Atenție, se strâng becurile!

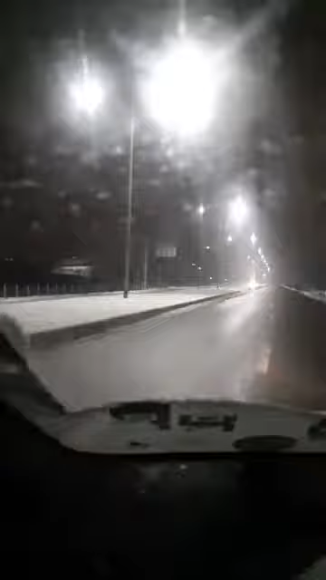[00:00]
Mi-am gândit că poate v-ar plăcea să vedeți din programul de sare de seară, de zăpadă, pe care îl oferă iarna la Galație. Este dezghețat, nici temperatura nu este foarte dură, este circulabil, e curat, s-a dat cu sare, deci autoritățile domn primar lucrează.
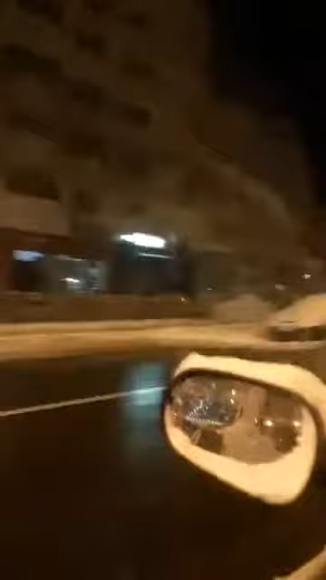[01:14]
Da, și să mi se cauzească și puțin motorul, ca să puteți beneficia de un parviz frumos și de luminile orașului. Anul ăsta, sensul ăsta giratoriu, a fost văduvit. Nu i s-a ornat nimic corespunzător care să îl facă, dar de altfel, multe dintre sensurile giratoare din oraș nu au fost ornate. S-a preferat formula aceea de aur extrem de scumpă, care a tot fost discutată.
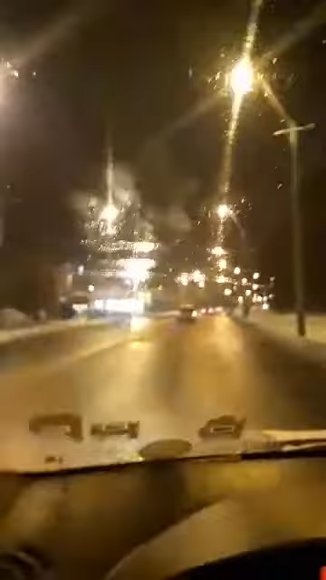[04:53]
Când suntem proprietari primăriei, totul e perfect. E, și acum mă apropii de ultimul leu. Da, s-au scos ornamentele. Dar harnici sunt băiețeștea din administrație, pe cuvântul meu, deci... Chiar sunt harnici. De fățuit tufele, dar lungul verii nu le-au fățuit. Însă, cum să dea jos toate ornamentele? Ferească Dumnezeu. Au păstrat-o, însă pe asta, uitați-vă. Din zona Țirlina. Unde totul e ca pe vechi.